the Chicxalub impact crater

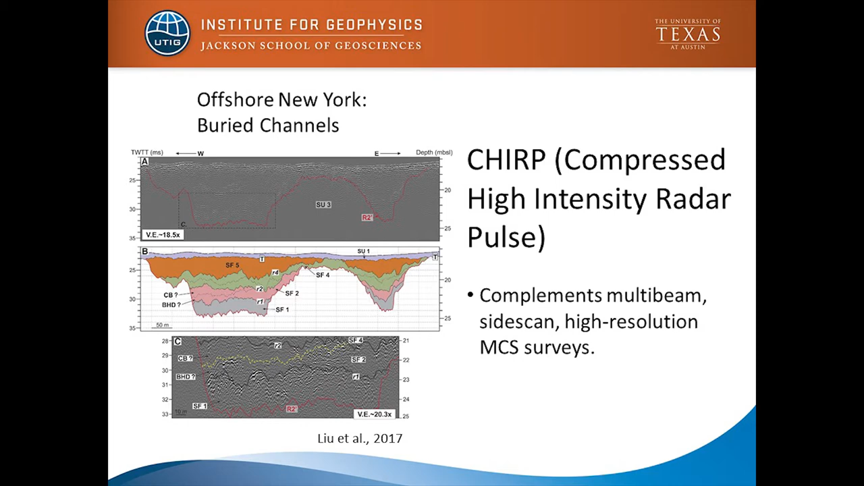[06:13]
isn't showing any depths but here you can see these buried channels offshore New York interpreted
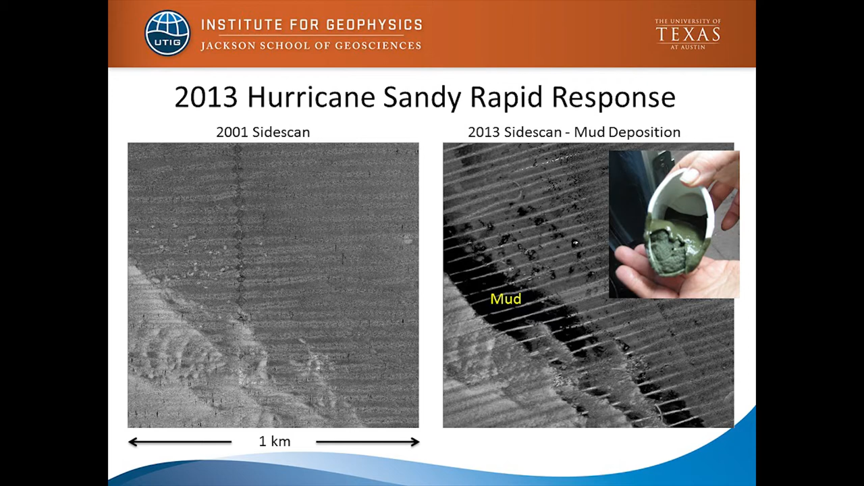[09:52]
2001 and this is 2013 and you can see like these big dark patches